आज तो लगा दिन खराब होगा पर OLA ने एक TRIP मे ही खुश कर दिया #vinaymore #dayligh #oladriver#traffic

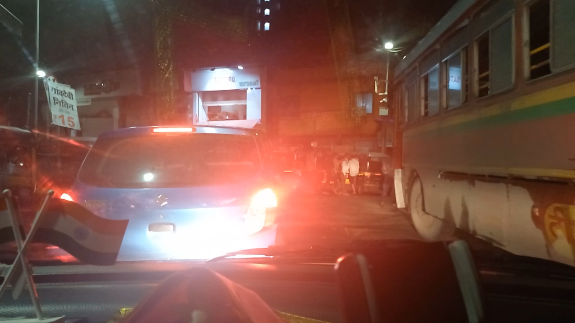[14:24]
आप यहां से रस्ता बंद है कॉल करना बड़े है रात के बारा बच चुके बारा बच चुके बर बारा
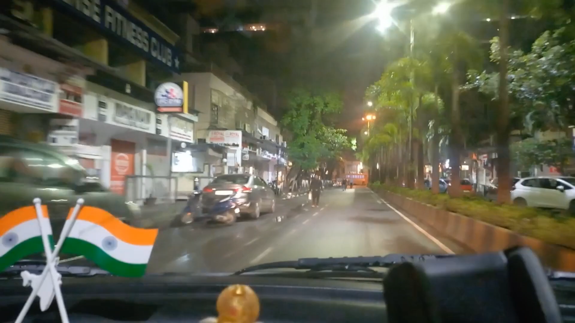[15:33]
की टीप मिले जैसे अभी मुझे सीवूड मॉल से मुझे बुकिंग लगी है पन्वेल की तरफ की पैसेंजर को अभी पिक
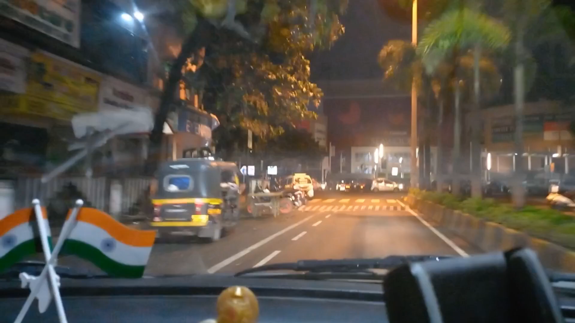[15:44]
अप करने चला जा रहा हूं कि उनको कॉल आया था मुझे थोड़े दिर पहले आप देख
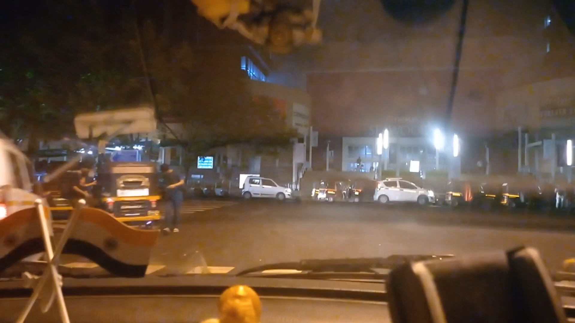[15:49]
सकते हो सामने कि सीवूड मॉल है